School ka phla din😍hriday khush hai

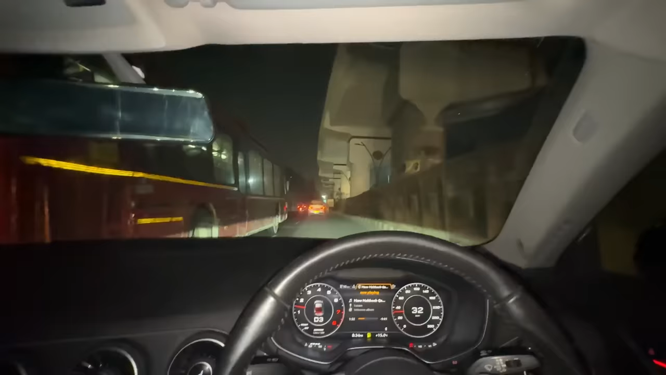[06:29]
रात के बज गए हैं ऑलमोस्ट 12 और भाई अभी भी इतना ट्रैफिक है ना भाई, क्या बताऊं, दिल्ली में ट्रैफिक बहुत है यार।